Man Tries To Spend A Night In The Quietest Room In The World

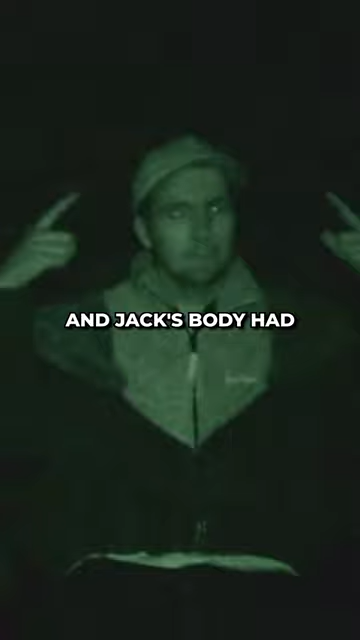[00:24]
A few more minutes passed, and Jack's body had no clue what was happening, and he started feeling sick.
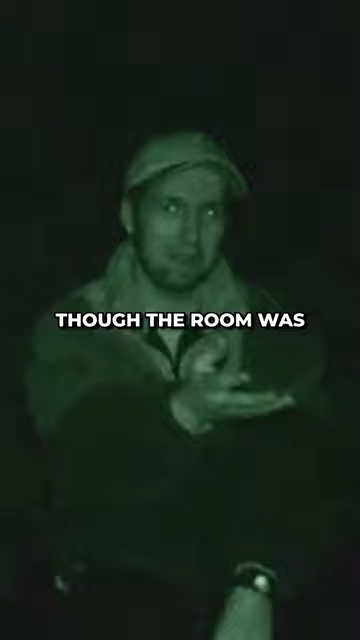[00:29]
Jack would later describe that even though the room was completely dark, he could see creatures with long legs walking around.